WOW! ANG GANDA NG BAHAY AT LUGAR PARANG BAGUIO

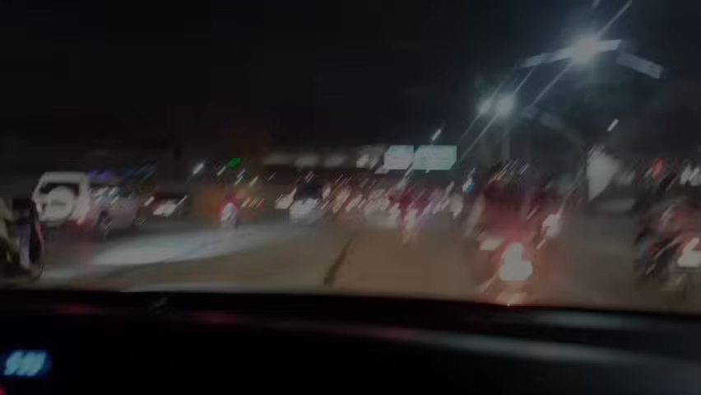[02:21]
Ayan, mapagpalang umaga po sa atin ng Biyernes. Ayan, madaling araw. Umalis na kami sa bahay. Time check tayo ngayon, no? Ayan, time check, 5:34. Nandito na po tayo sa Commonwealth. Ayan. Medyo kahit sobrang aga na, matraffic na rin dito. So, 5 a.m. po tayo umalis sa bahay. 5:34 na.
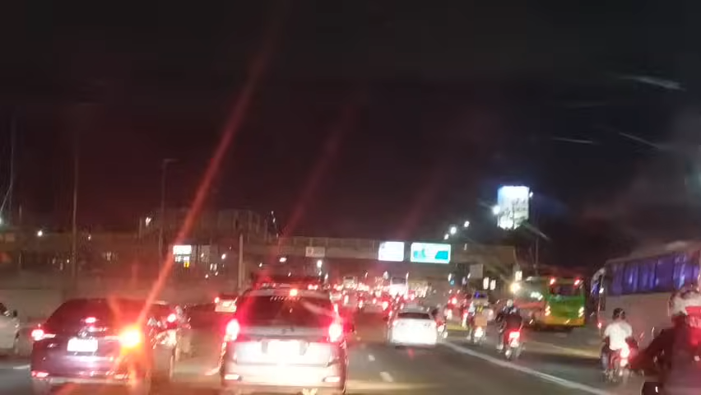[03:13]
Oh. So, puro pula na ng sasakyan, yung tail light ng sasakyan ang nakikita. Traffic na siya. So, ayan, mapagpalang umaga po sa atin ng Friday. At papunta nga po tayo ngayon sa aming grand reunion. Kasama natin si Katropang Red. Ayan, si Katropang Red.
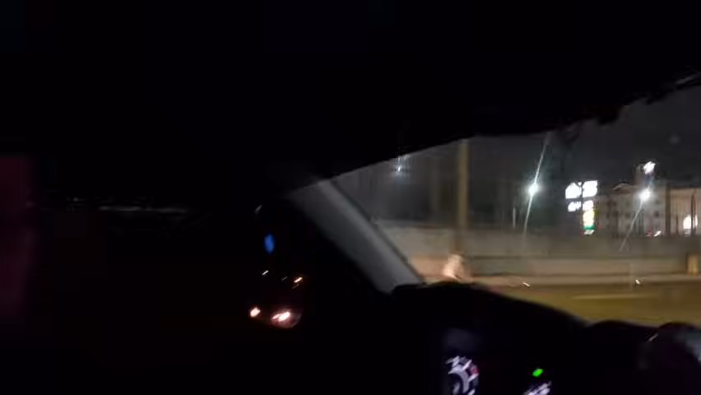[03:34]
Shout out. Medyo madilim pa guys at madaling araw pa lang. 5:30 a.m.